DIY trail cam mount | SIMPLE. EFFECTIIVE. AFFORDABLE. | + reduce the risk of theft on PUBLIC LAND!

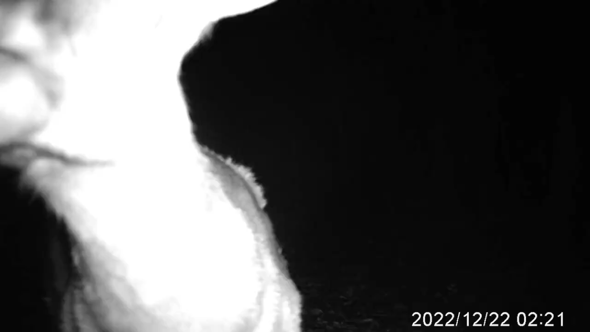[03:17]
Besides theft, other incidents may happen such as animal damage,
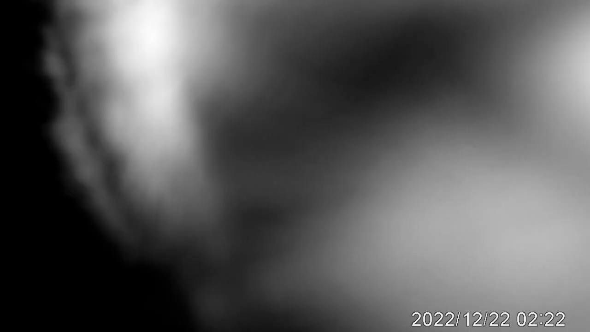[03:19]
a branch falling from the tree onto the camera, or the entire tree itself falling onto it.